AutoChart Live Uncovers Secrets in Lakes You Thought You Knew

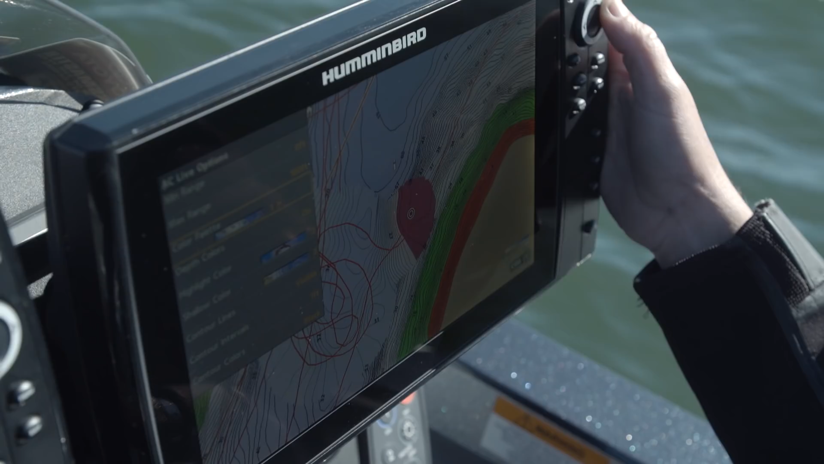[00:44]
it's making a map just like we're in this cove right here. We have a pretty good map but it's gonna give you a
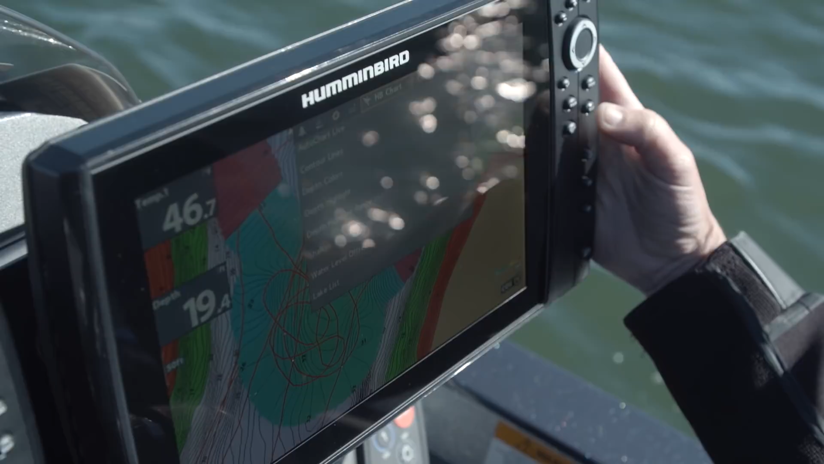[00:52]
better picture the more times you go over a spot.
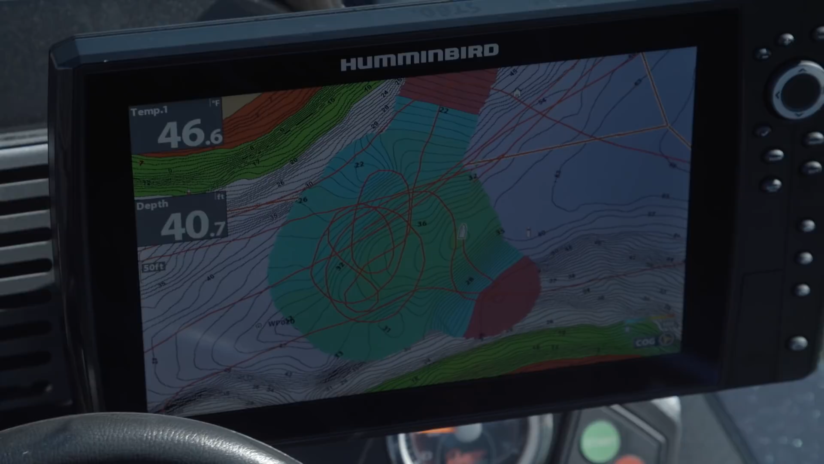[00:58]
So if you're in an area that you frequent, one of your little honey holes, leave your auto chart on all the time.
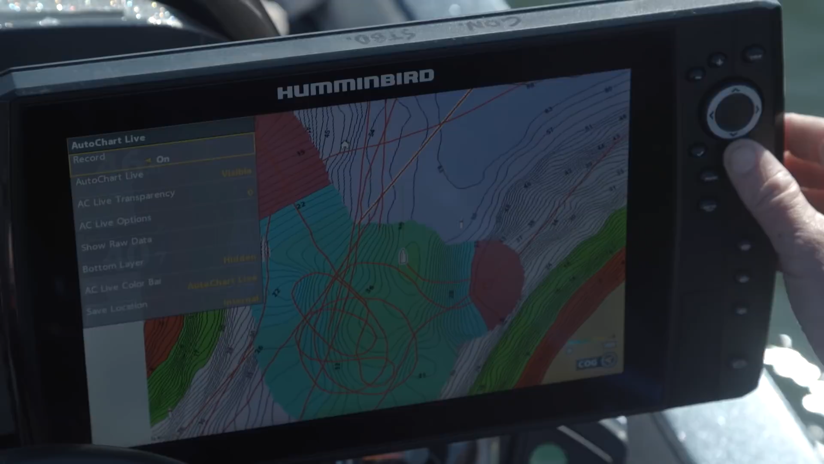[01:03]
It's going to show you things that you didn't know existed and day in and day out it's going to make you better. It's going to make you better even on a lake that you thought you knew like the back of your hand.